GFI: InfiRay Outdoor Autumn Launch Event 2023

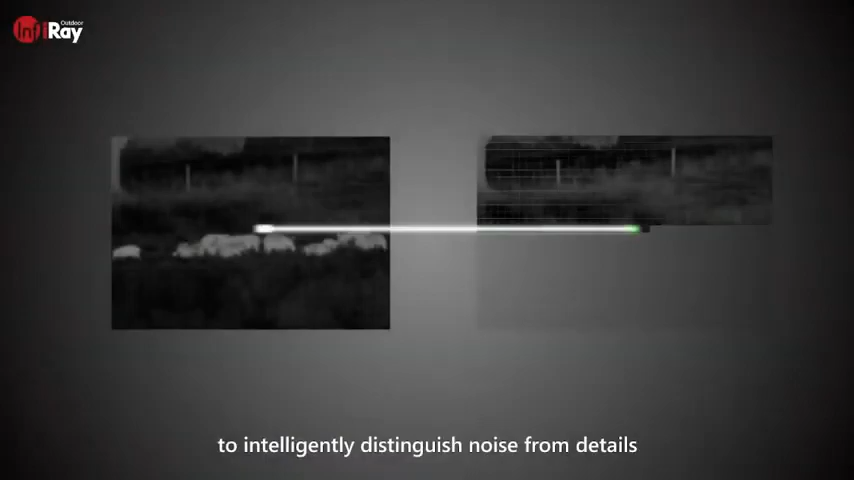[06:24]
intelligently distinguish noise from details, and then fuse these features together to reconstruct the image integrated with AI.
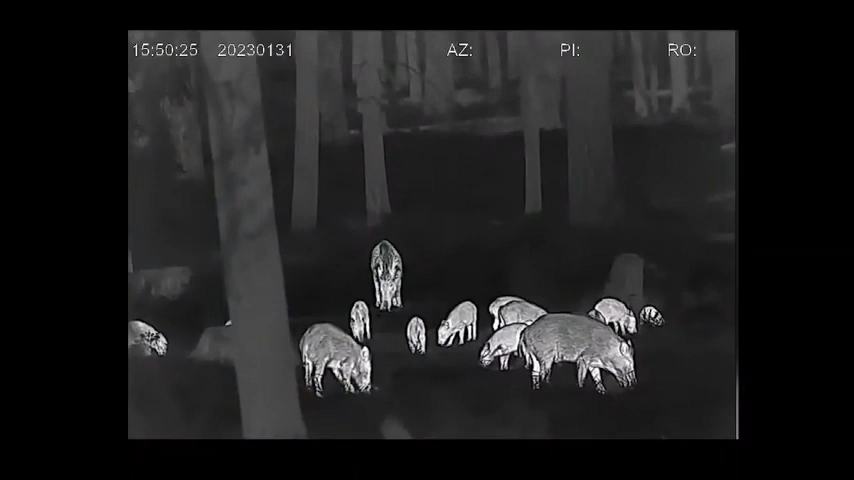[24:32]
And for sure, you can choose different possibilities of how the warm
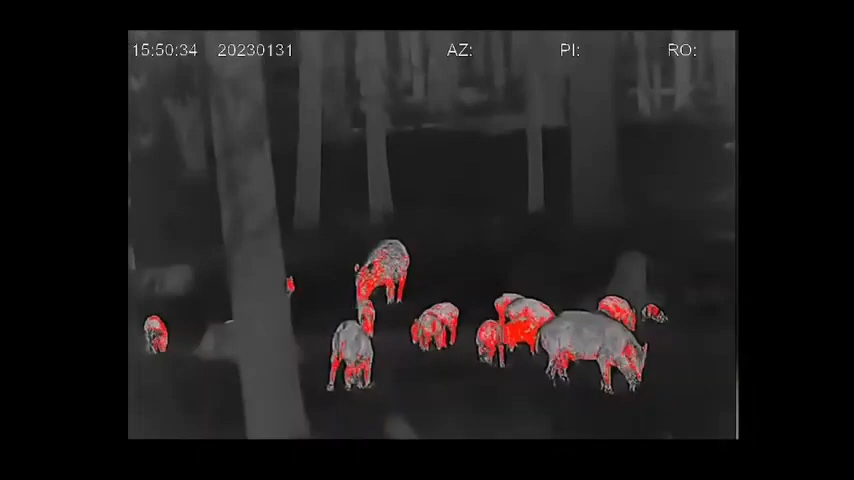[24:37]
part of game should be shown to you.
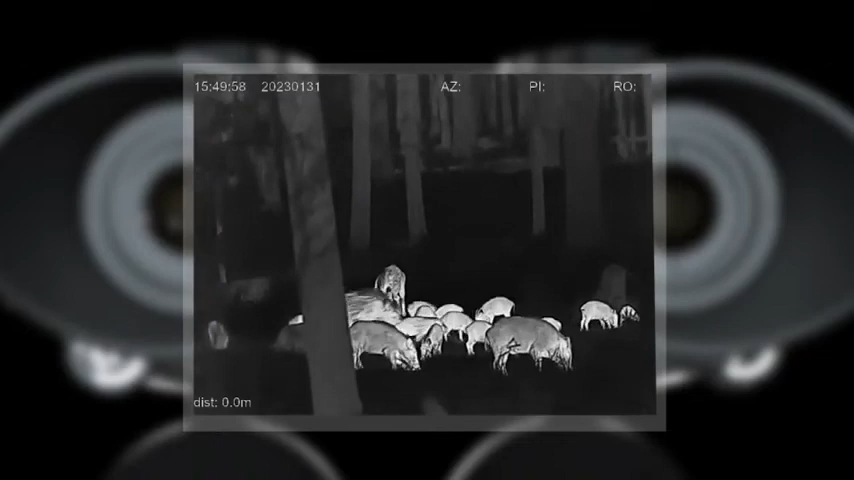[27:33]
So this is a short proof. This should show you, this is not a live view.
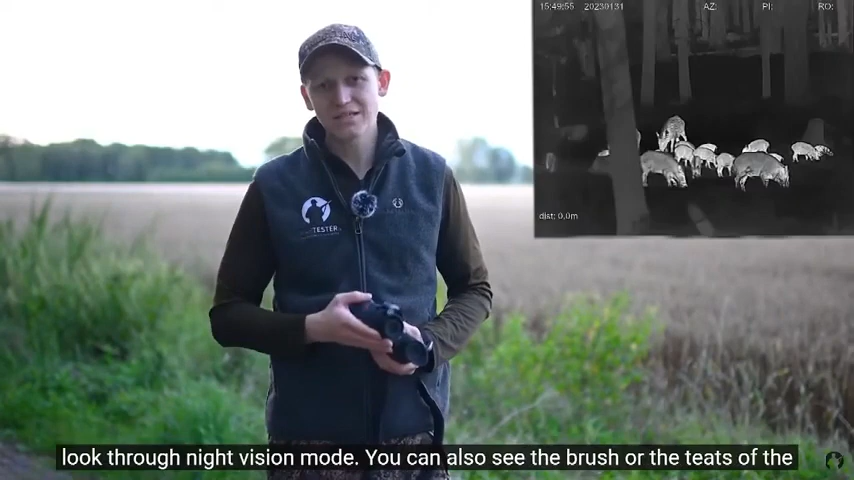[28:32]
Da könnt ihr ganz genau auch den Pinsel oder das Gesäuge sehen bei den Sauen. Und mit dem Wärmebildmodus könnt ihr halt detektieren, wo etwas steht und seht sofort das, was da ist.
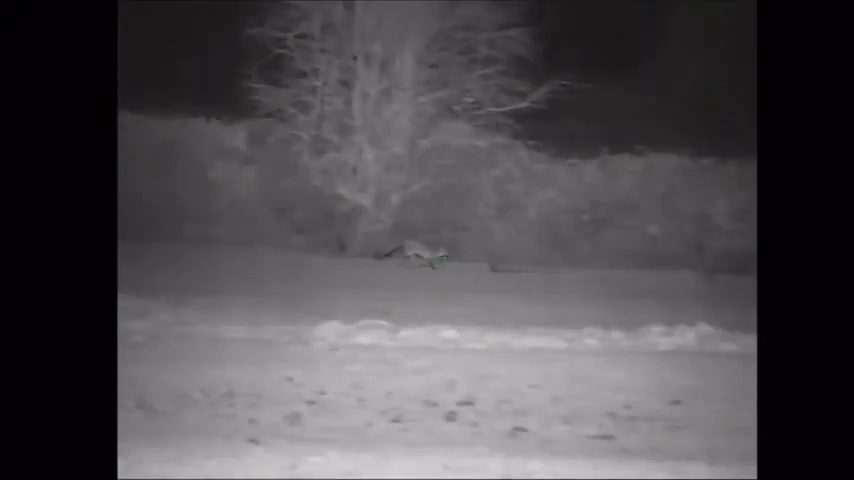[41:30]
I have a vast array of hunting experience using night vision products. Now, the UK hunting market aspires to have something with night vision of a high base magnification,
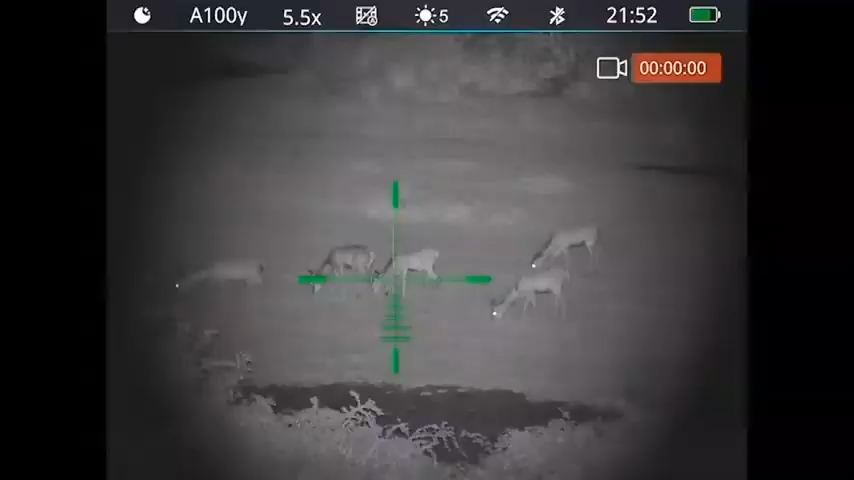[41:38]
and this delivers at
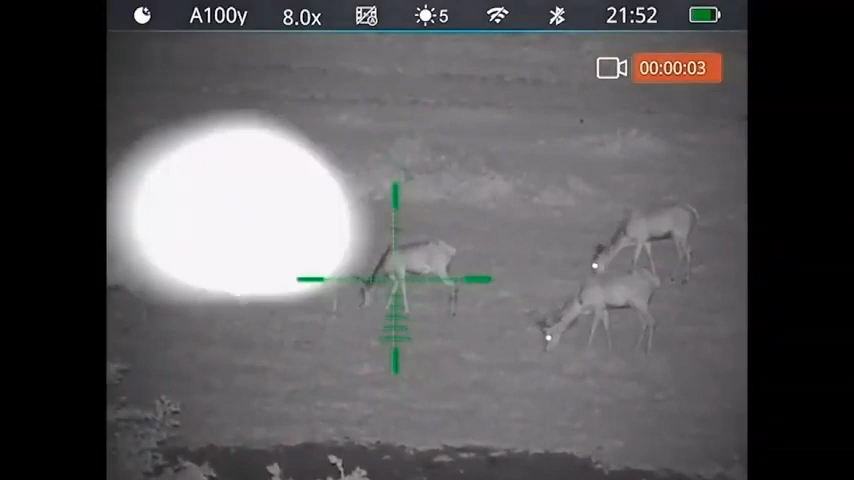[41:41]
5.5x22 full colour and night vision digital zoom.
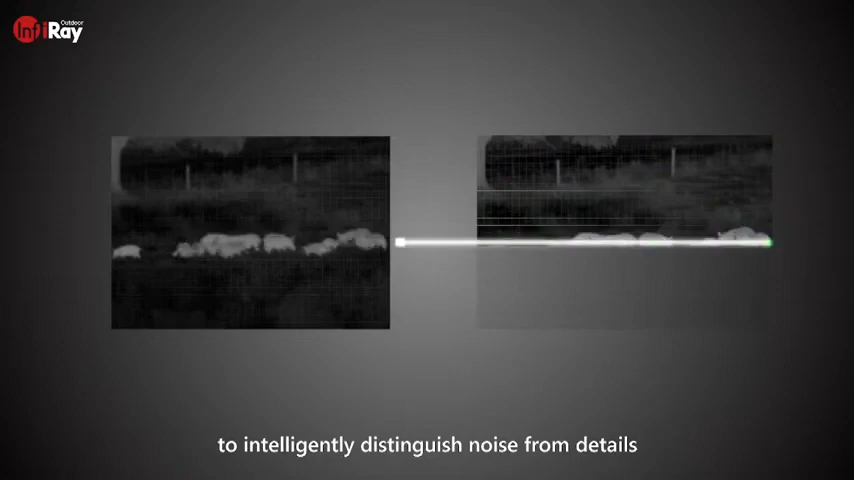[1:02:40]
from details and reduce the noise and interference in thermal images.
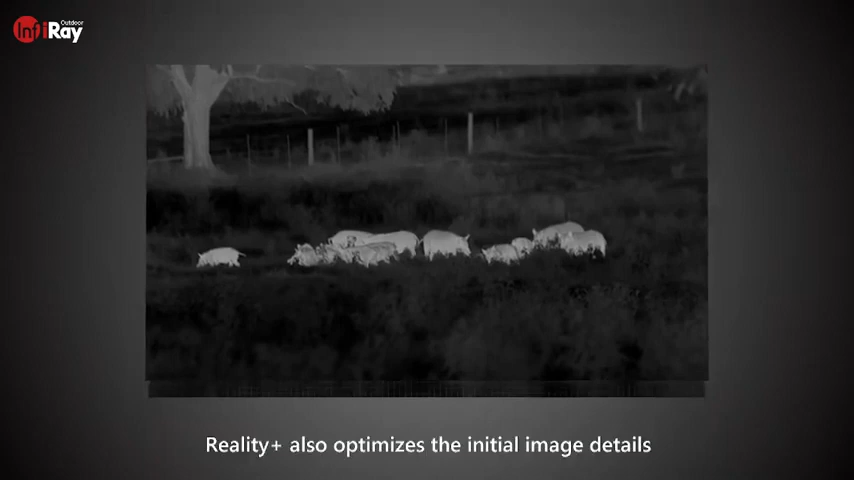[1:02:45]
Reality Plus also optimizes the initial image details and, compared with traditional technologies,
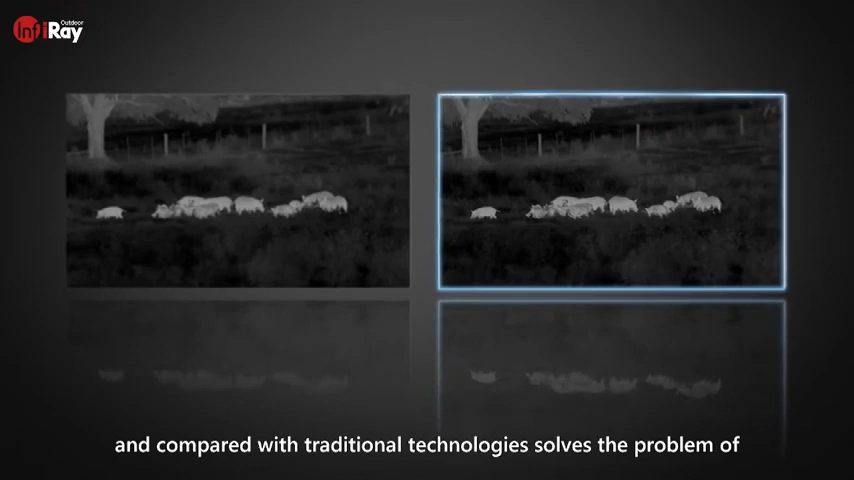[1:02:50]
solves the problem of high-frequency detail loss and image blurring caused by denoising integrated with AI.
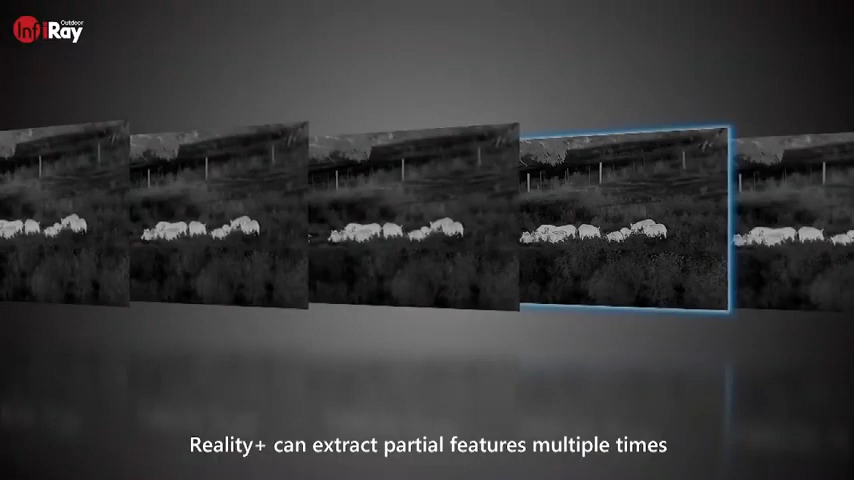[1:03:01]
Reality Plus can extract partial features multiple times across multiple layers and frames, and then fuse these features together to reconstruct the image.
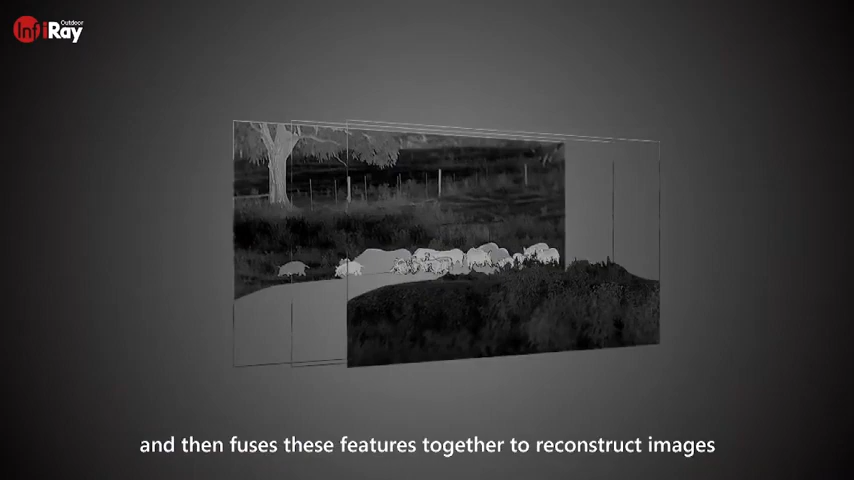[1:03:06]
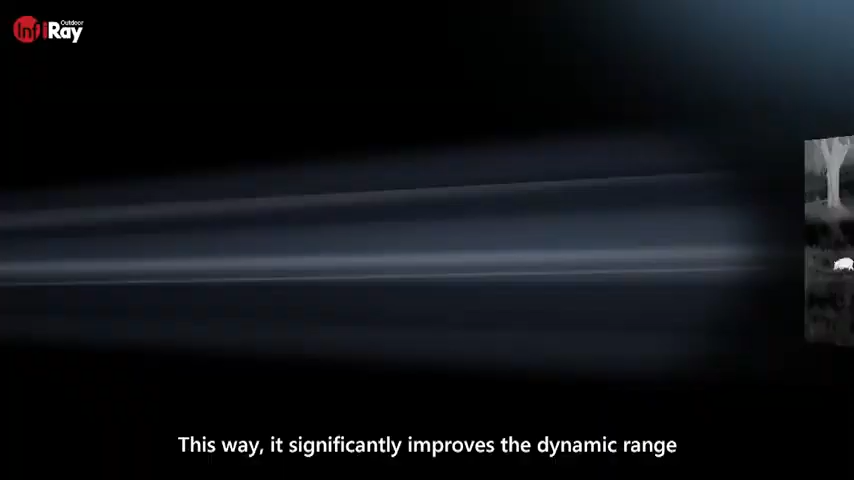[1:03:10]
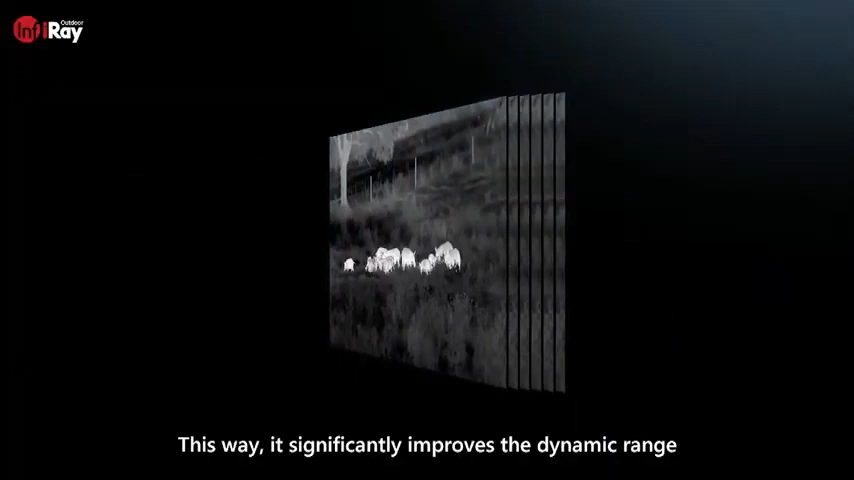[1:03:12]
This way, it significantly improves the dynamic range and resolution of thermal images, making images more realistic, smoother, and more vivid.
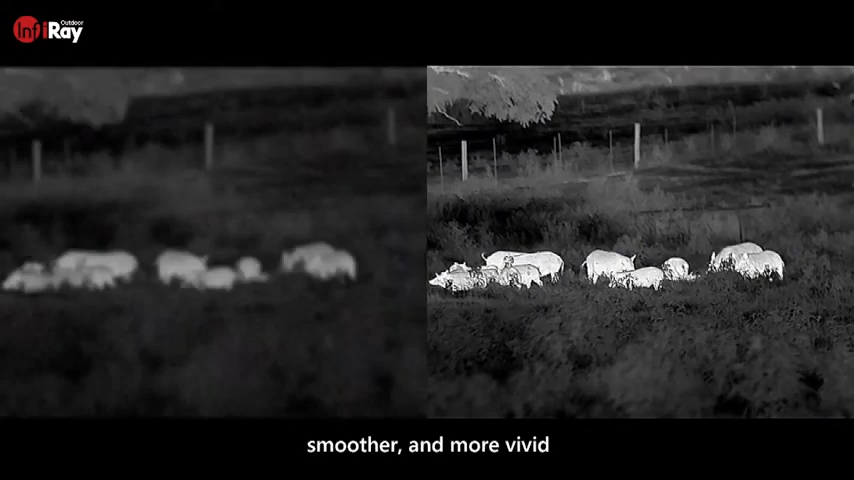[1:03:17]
This is Reality Plus, a technology that deeply integrates AI image processing.